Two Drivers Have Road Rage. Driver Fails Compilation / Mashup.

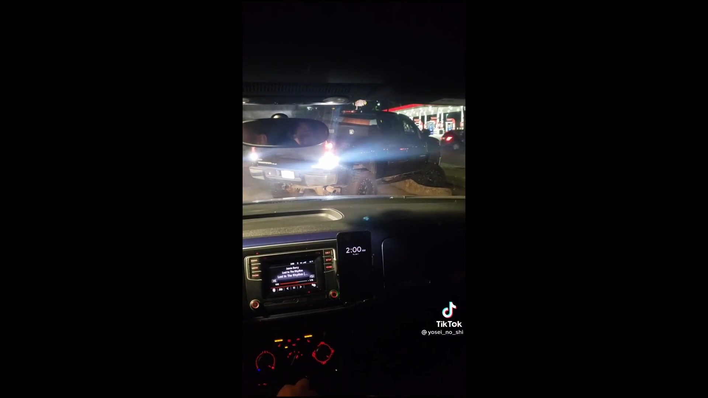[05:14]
Don't do it. Don't do it. That fart truck. Dumbass. We just high-sided through the truck, buddy. Oh. Oh, I hear that scraping. Oh. Oh. Oh my god. Dude, you're floating in the sky. What you think you're